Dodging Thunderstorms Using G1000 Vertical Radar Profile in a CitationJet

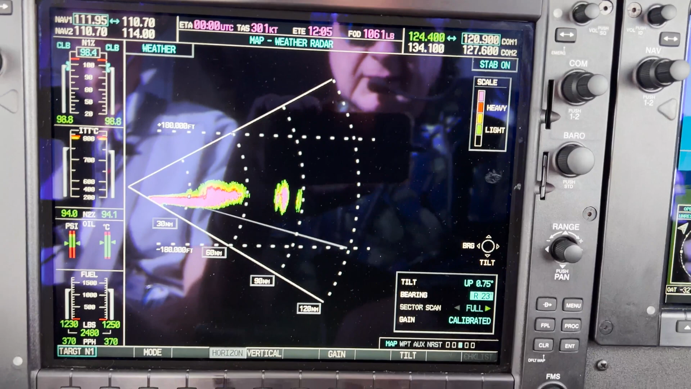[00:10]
So here's our radar picture, and I'll show you how we're assessing the radar image itself. So there's the storm. We're going to use a bearing pointer, which we are here, to move it over to the center of that cell. And then what we do is then we hit vertical profile.
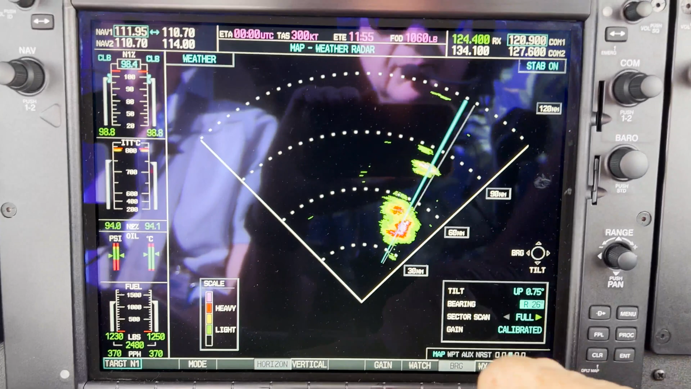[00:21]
So that gives us a nice confirmation of the intensity of the storm and the elevation, actually, and through here.